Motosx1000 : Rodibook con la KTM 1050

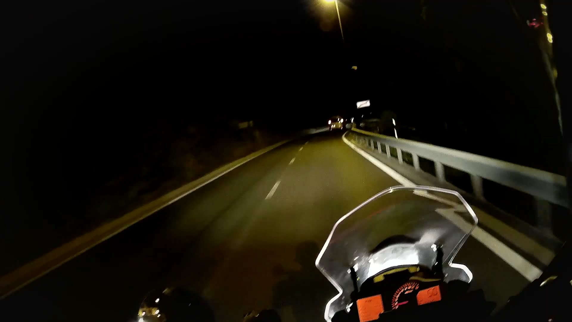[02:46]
Acabamos de salir, estamos ya en el túnel de Viella, solo nos quedan más de 700 kilómetros por delante.